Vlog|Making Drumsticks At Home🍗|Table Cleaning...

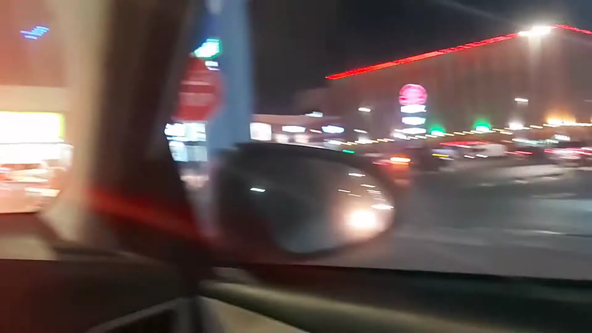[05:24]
कहां गयो थे हम, वो रहा है, यह हरफी से आगे, वो रए� यह उत्हें में बठ हमें जाकर फ्लाय ओवर से राउंड करके फिर आना पड़ेगा यह तिन में इतना प्यारा लगता है किसी दिन दिन में वीडियो बनाऊगी डेर टाइम पर
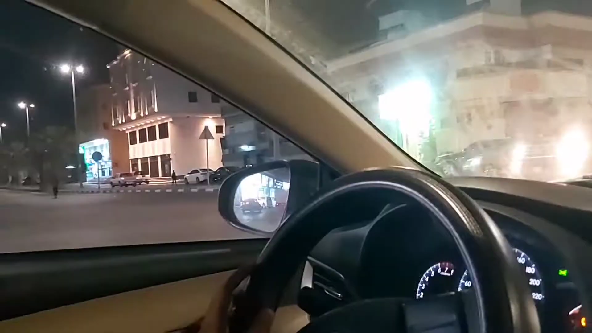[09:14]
वह देखो जो शॉप है ना जाओ लाइड ये लाइड वाली बिल्डिंग उसके बराबर में वहाँ था हमारा पुड़ाना घर और अब इस फ्रेट जाकर रहेगा अब बश्राइड ये तो नाइट उसकी प्रिपरेशन कर